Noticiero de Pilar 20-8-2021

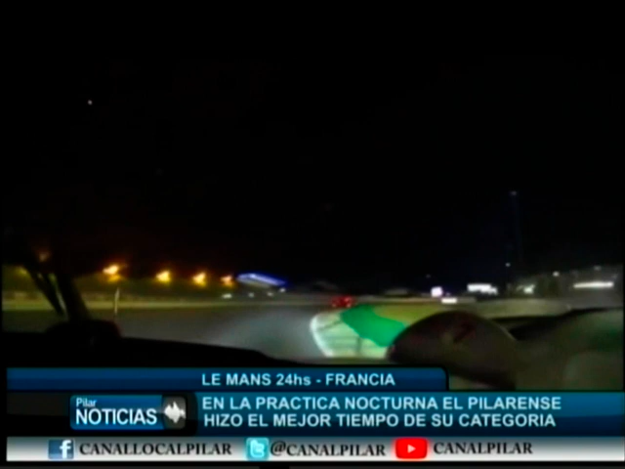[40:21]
sobre todo para ver cómo funciona el vehículo y cómo funcionan los pilotos por la noche, y fue el más rápido, como nos tiene acostumbrado en este caso, el más rápido en su clase, y cerró de la mejor manera.